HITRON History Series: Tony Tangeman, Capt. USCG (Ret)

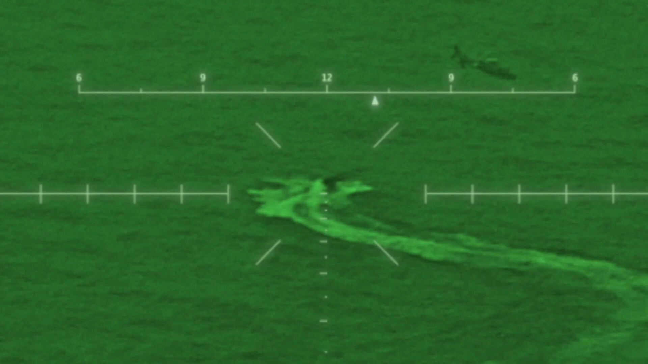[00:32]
minimum force to stop go-fast with helicopters. Throughout the history of the Coast Guard, every time a challenge would come up, every time there was a crisis, there was always somebody or some people who were able to think ahead,
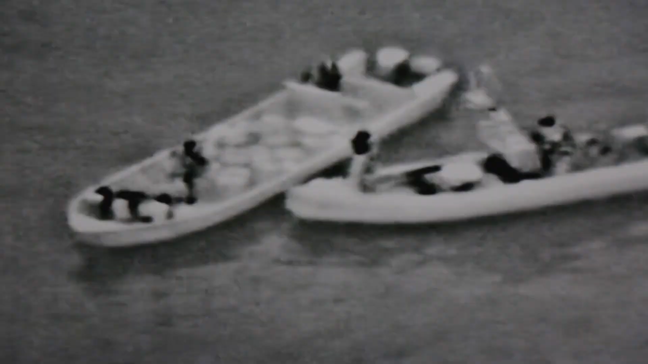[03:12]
New Frontier went after a go-fast, they stopped it.